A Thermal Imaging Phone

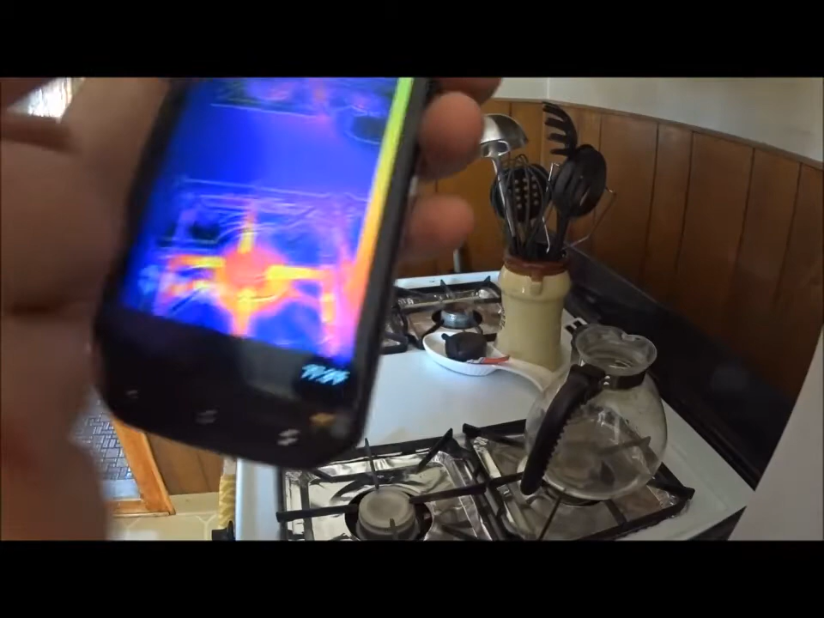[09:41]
All right. You hit the pen, the pen, the pen point, right? You can change into any signature you want on here.
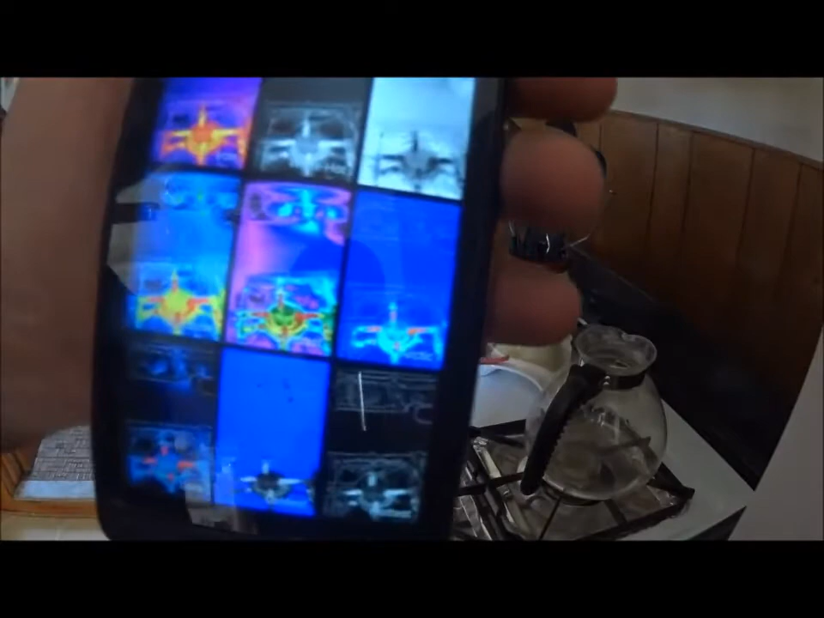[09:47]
You can do this live as well.
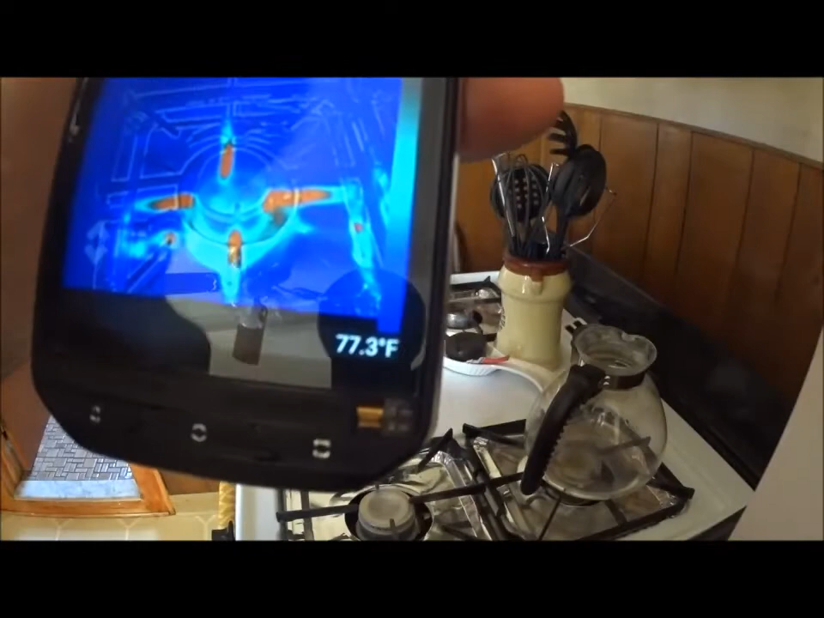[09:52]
On screen: spot 77.3°F
Okay, this is all different, uh, different, um, options for the phone.
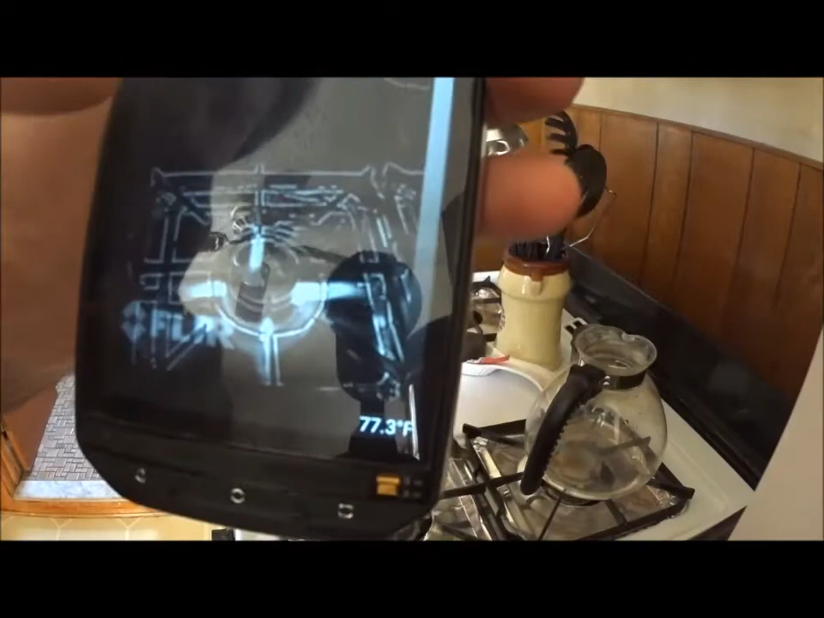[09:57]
All right. Now, the cool thing, too, is you can take a target here, and you can move this around.
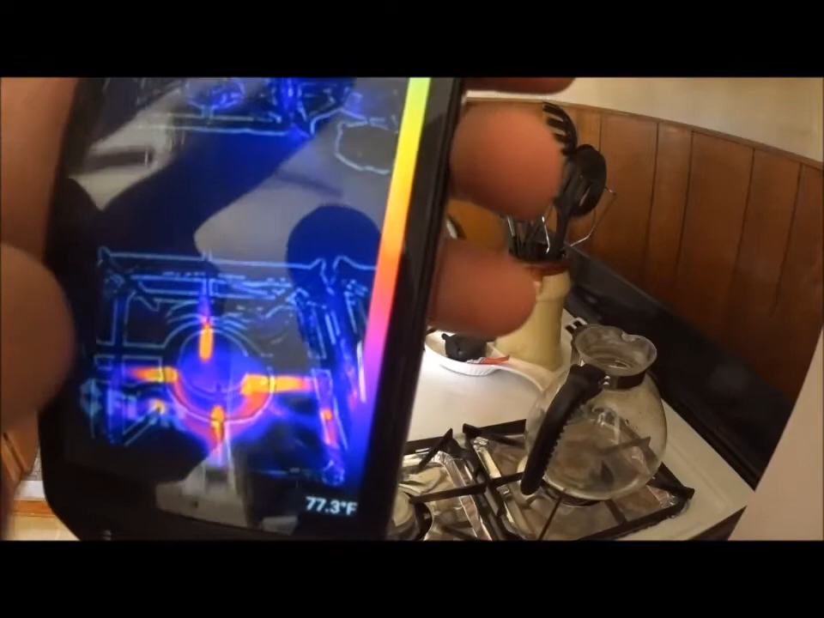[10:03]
On screen: spot 77.3°F
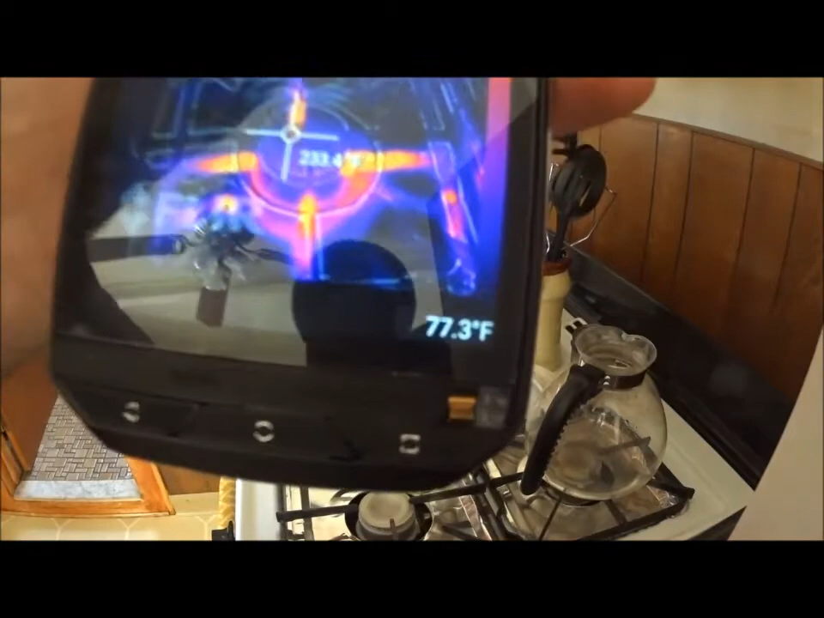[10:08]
And it'll show the temperature of this thing at whatever point you put it.
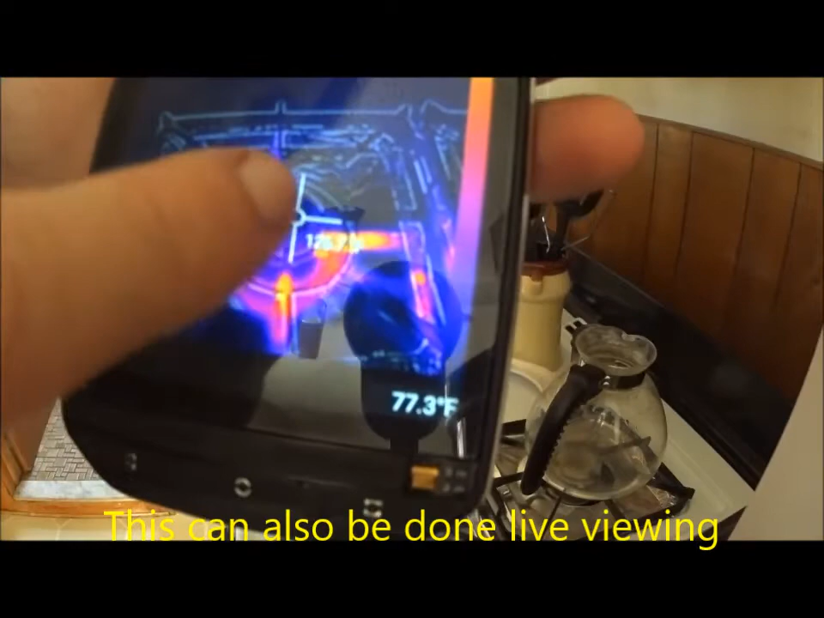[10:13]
You can put multiple indicators in there as well. All right.
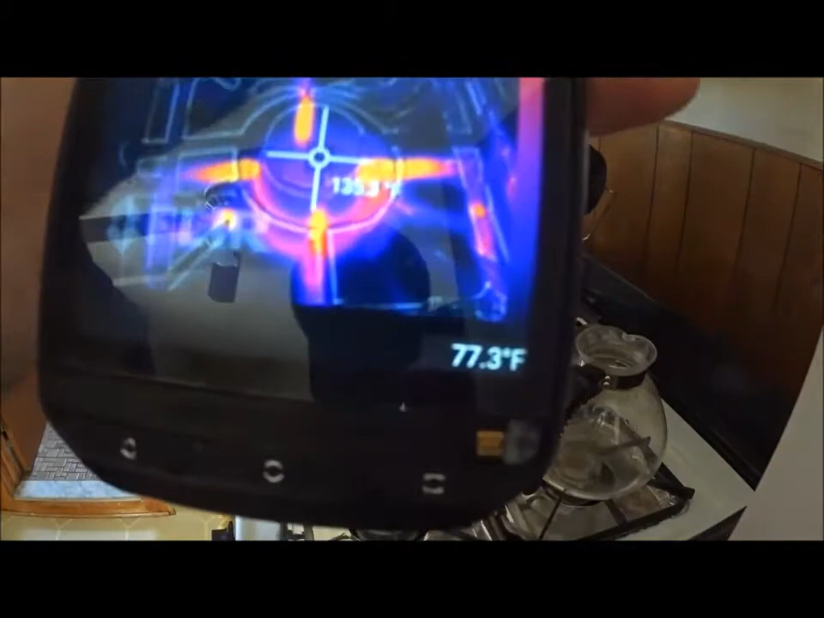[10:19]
You can put multiple indicators in this thing, and it will show, um, it will show the, uh,
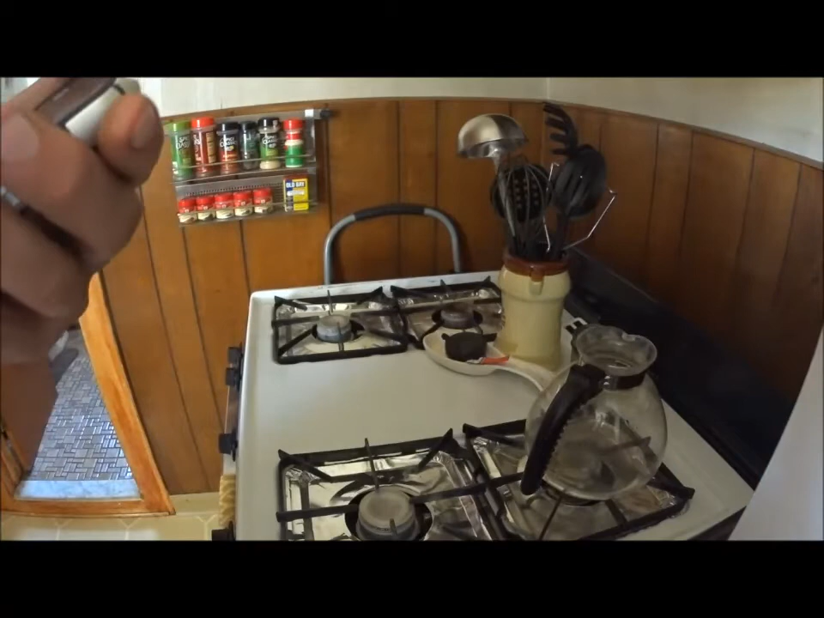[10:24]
what do you call? It'll show where the, um,
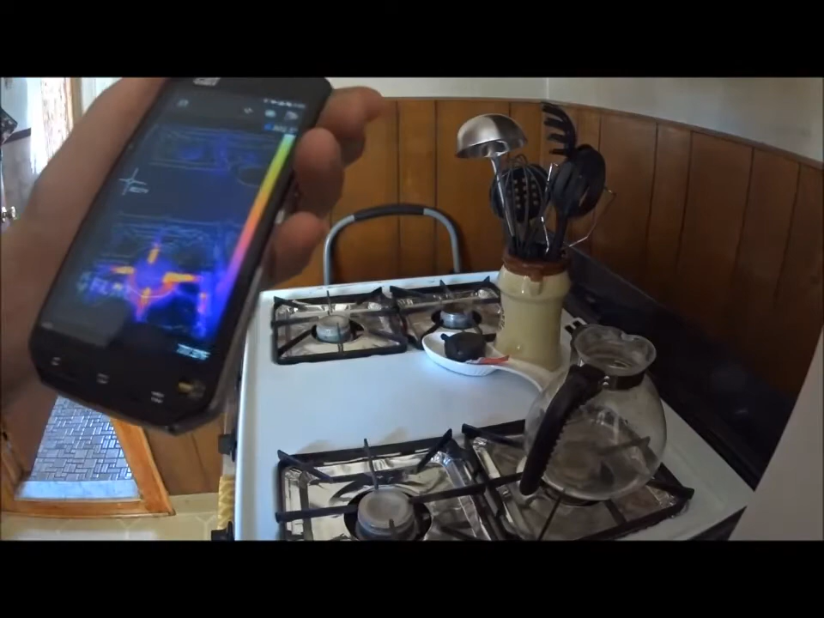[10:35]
uh, wherever that target marker is, it'll show the temperature in Fahrenheit or Celsius, whatever you guys prefer.